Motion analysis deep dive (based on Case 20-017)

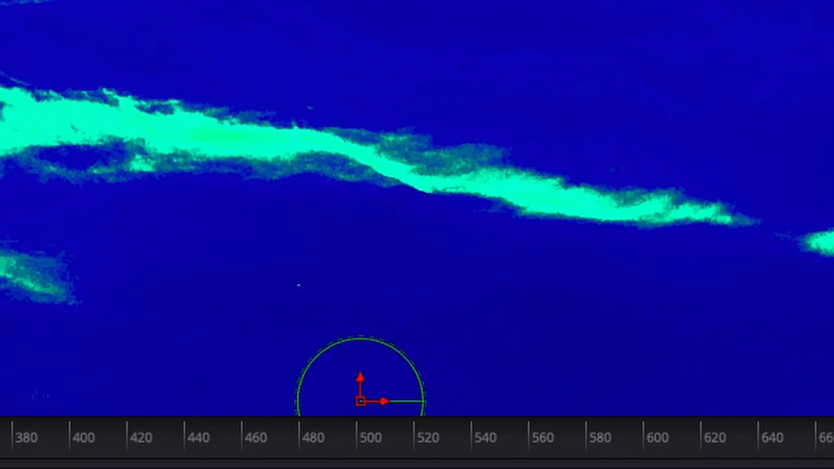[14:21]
also wanted to be have a border width I'm going to make it very small like oh five even smaller than that maybe
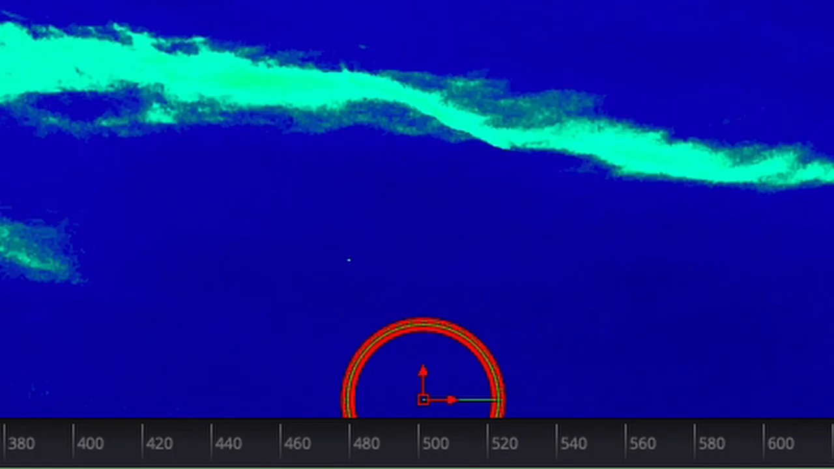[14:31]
oh oh two five yes a nice thin little red circle and
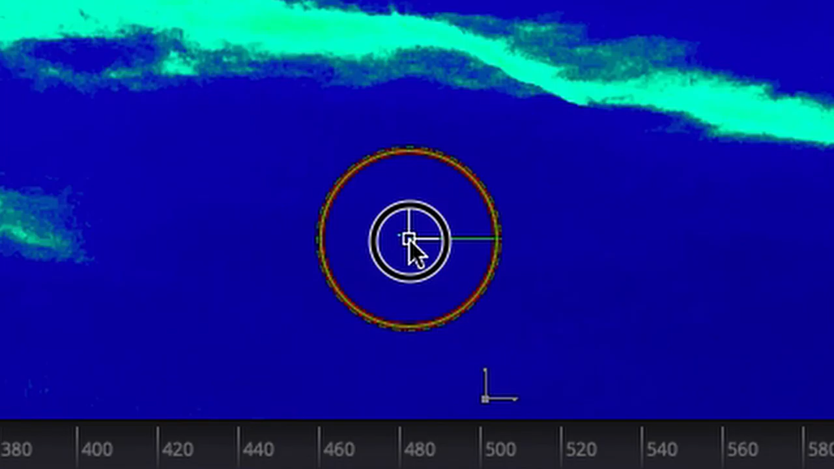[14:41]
then I'm going to just put that right over where the original dot was easy
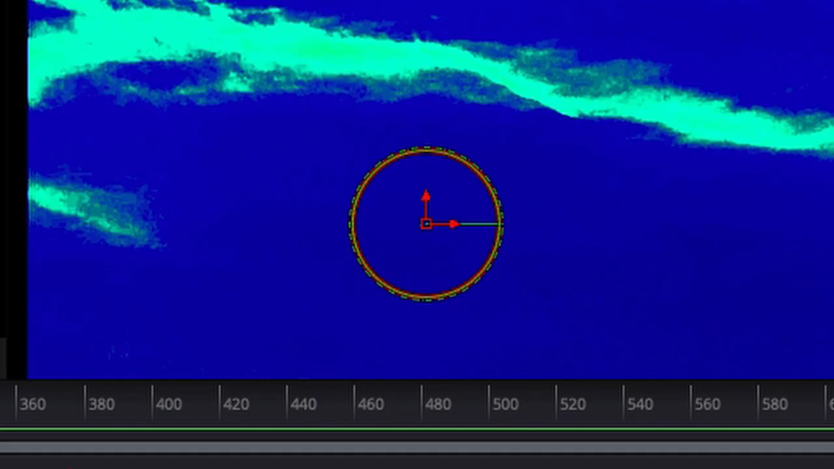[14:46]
okay so to recap create a background make it the
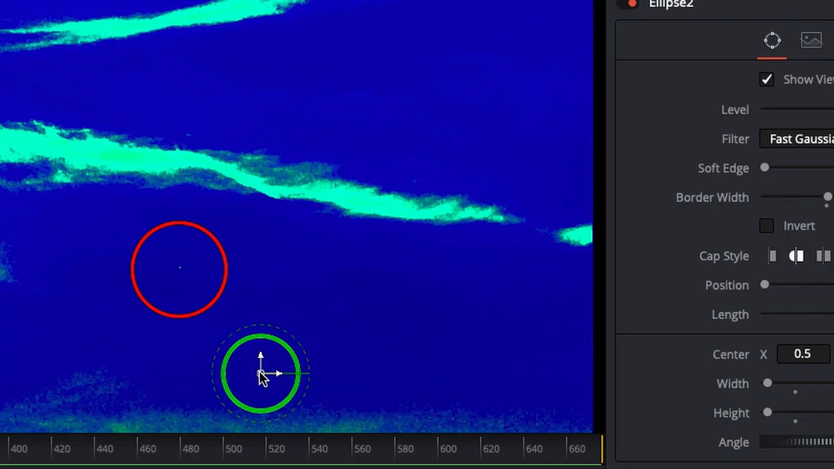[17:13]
yeah and then you're going to move that right over the same point
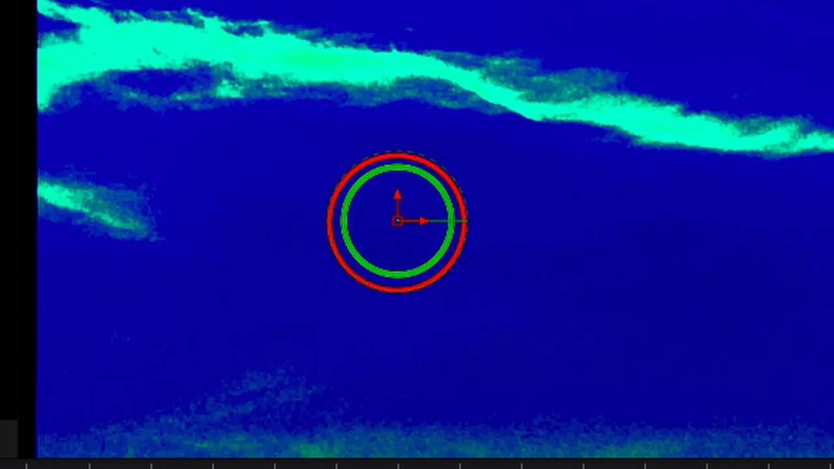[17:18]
is just make sure these two circles are exquisitely lined up so I'm this again this is the first frame